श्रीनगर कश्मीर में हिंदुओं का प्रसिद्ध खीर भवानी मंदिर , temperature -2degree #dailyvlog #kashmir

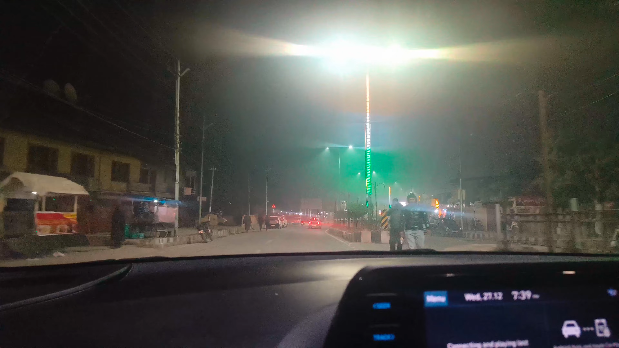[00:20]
वहीं लाल चोग जोब इलेक्सना में सुना होगा लाल चोग पर देंडाम फेराएंगे
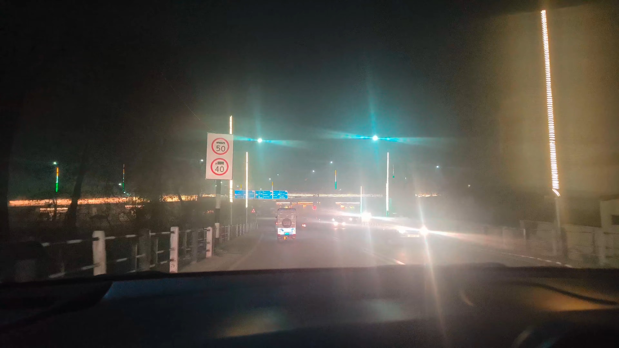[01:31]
यह बाई लेफ्ट में लाल चोक
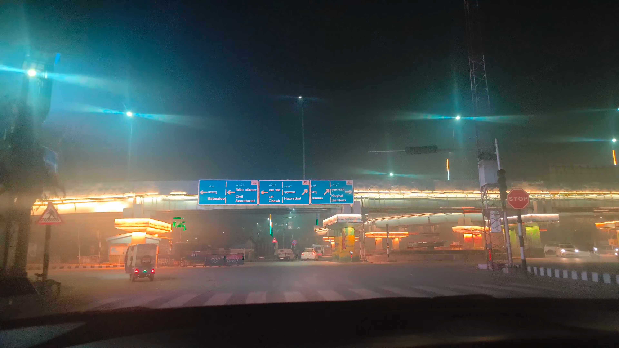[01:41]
राइट में मुगल गार्डन और हम चल पड़ें लाल चोक की तरफ यह बाई पोलो व्यू मार्केट बाई कश्मीर गया बहुत में की मार्केट
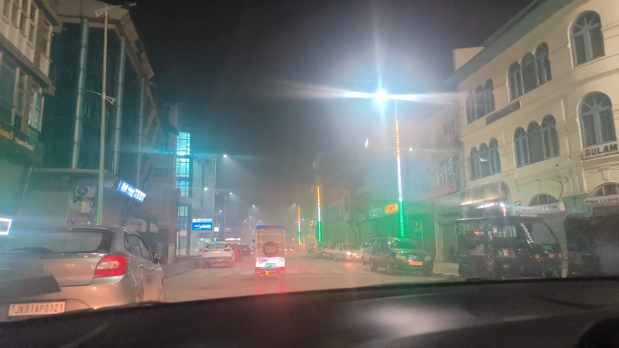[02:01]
हर एक ब्रांड हर एक दुकान है अभी तो लेट हो रहे हम तो दुकाने बंद हैं ज्यादा चमक डमक नहीं है दिन में आएंगा जब दिखाएंगा आपको
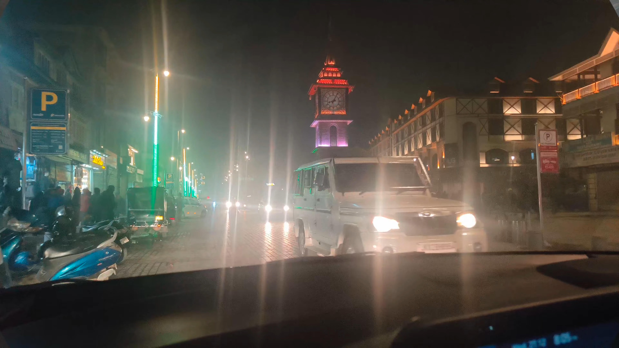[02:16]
यह भी अपना लाल चोक यह देखो